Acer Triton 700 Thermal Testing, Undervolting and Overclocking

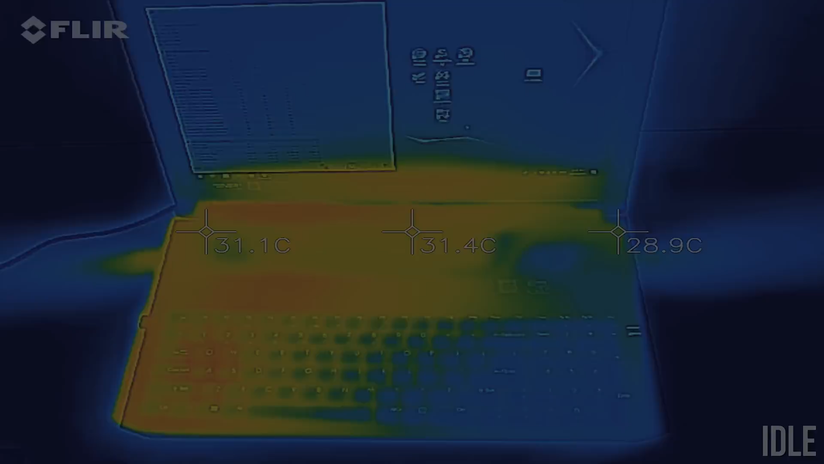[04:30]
While gaming we can see that only the rear of the laptop warms up to around 50 degrees Celsius, as that's where the CPU and GPU are located.
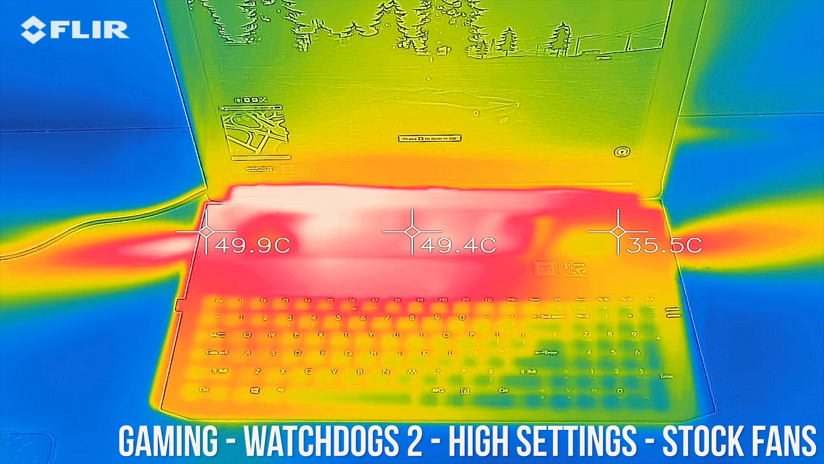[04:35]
The keyboard area stays pretty cool though. Fairly similar results with the stress tests running, then with the fans manually maxed out and CPU undervolted the external temperatures lower by a few degrees.